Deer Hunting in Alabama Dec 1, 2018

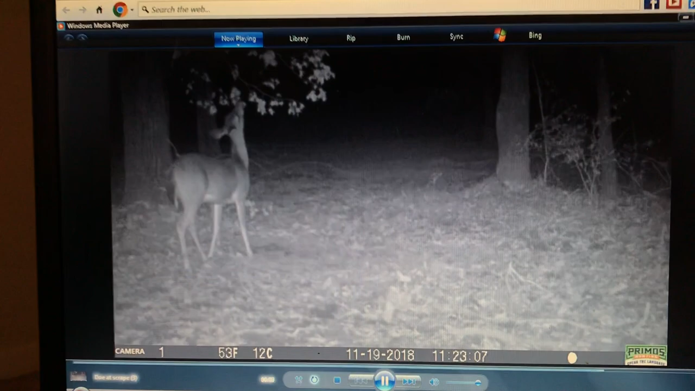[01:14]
had doe come to it also had a bunch of turkeys i